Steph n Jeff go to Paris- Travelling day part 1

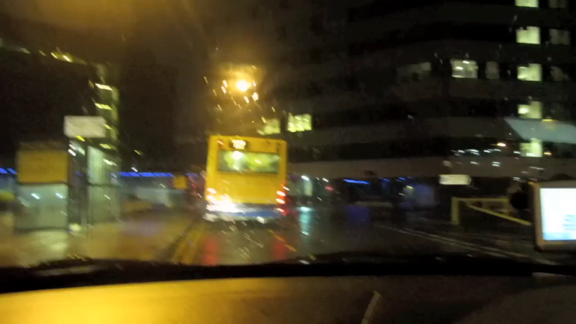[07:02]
Oh no, we've got a bus behind me. Right, we don't know where we're going now. Completely lost. Jet Park 3, it says that way.